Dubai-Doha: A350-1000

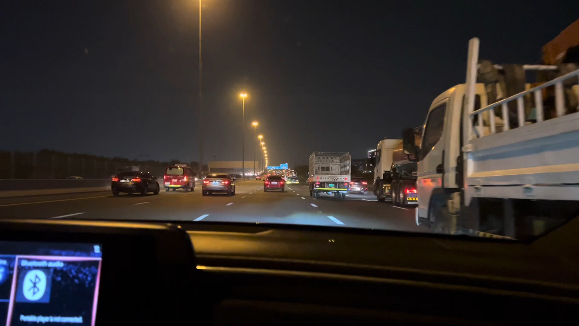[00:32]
uh uae so uh it's currently uh 7 p.m in doha while it's 8 p.m here so we will be arriving doha 12 p.m 12 a.m uh that
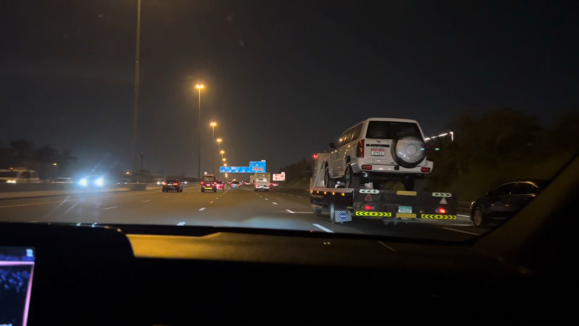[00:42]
is going to be uh thursday morning while it's going to be 1 a.m here respectively so uh we are currently heading to uh dubai international